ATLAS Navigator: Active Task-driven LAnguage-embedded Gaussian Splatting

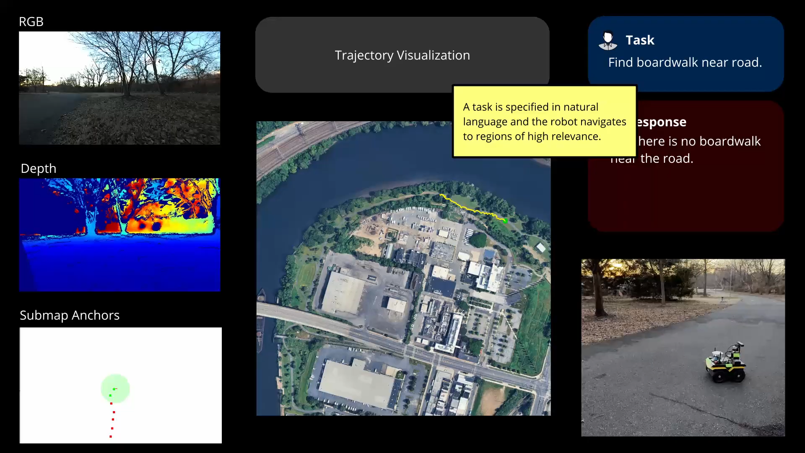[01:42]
In this experiment, the robot is tasked with finding a boardwalk near the road. Sub-maps are dynamically created, loaded, and unloaded as the robot navigates the environment, enabling large-scale exploration.
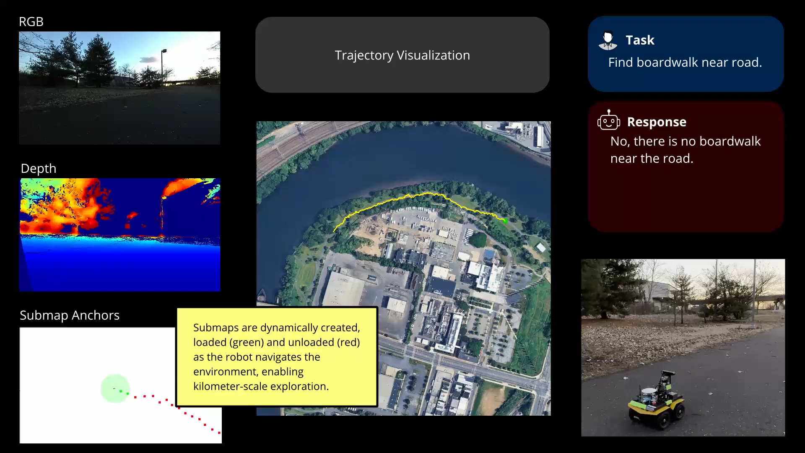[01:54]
Gaussians are stored at the sub-map level.
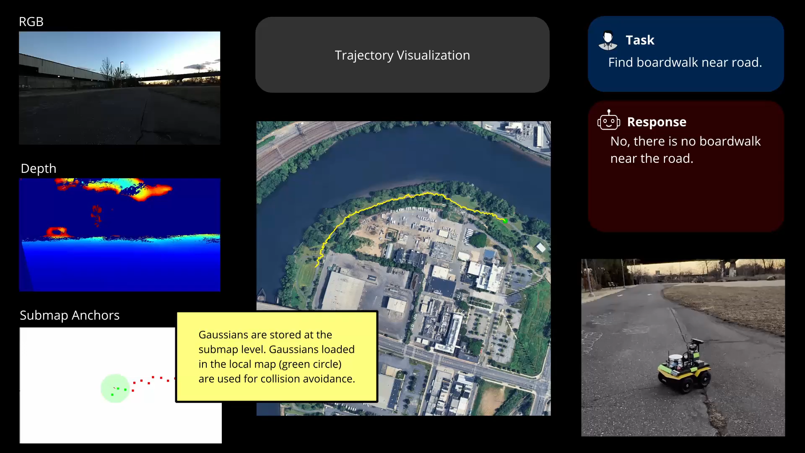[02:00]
Gaussians loaded in the local map are used for collision avoidance.
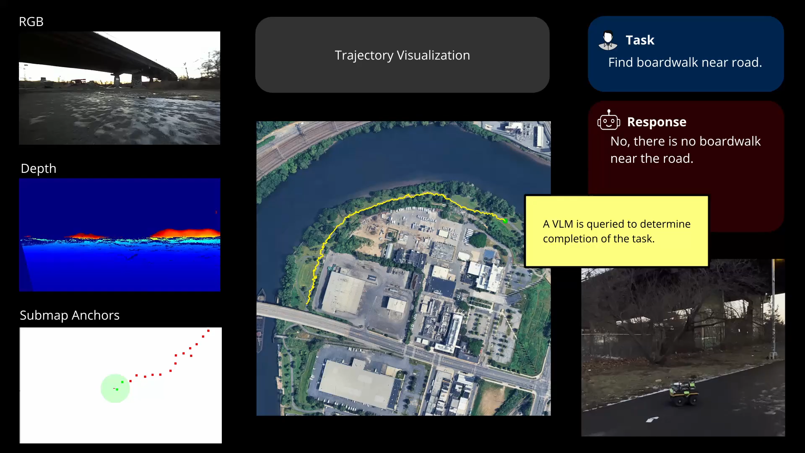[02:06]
A VLM is queried to determine completion of the task.